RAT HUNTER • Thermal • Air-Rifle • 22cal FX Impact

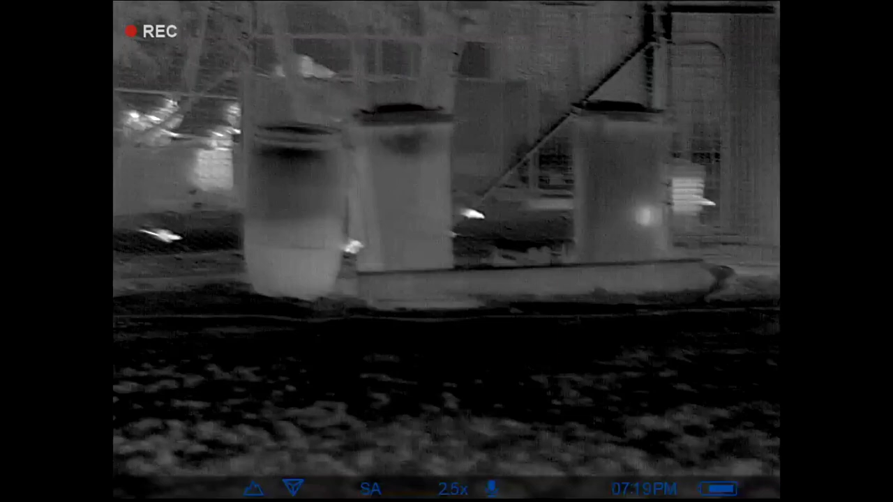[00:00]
Looks like they were spot on when they said they had a rat problem all around their poultry pens.
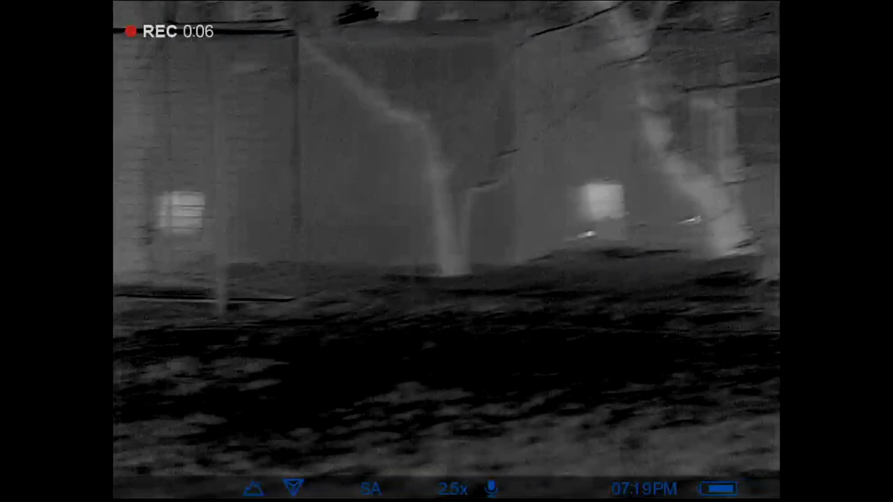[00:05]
The difficult thing about this job is trying to weave a shot through the mesh and make a clean hit on the rat.